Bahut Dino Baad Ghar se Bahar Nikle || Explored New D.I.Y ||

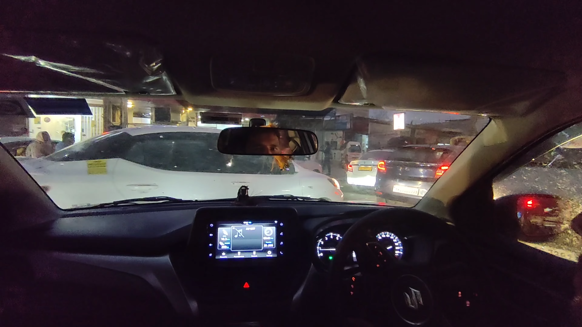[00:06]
ट्रैफिक जाम। हेलो गाइस, राम राम एंड वेलकम बैक टू अक्षी व्लॉग्स।